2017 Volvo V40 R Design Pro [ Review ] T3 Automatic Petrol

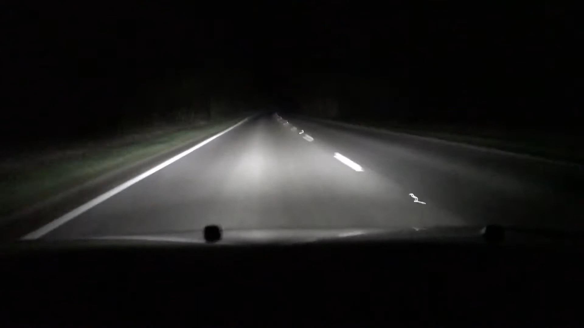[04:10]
it's crisp and it's clear, it's very bright in low beam and it's phenomenal in high beam. It looks like daylight in front of the car. This Volvo is one of the safest cars on the planet and with these lights it just makes it even more safer and of course more enjoyable to drive at night time.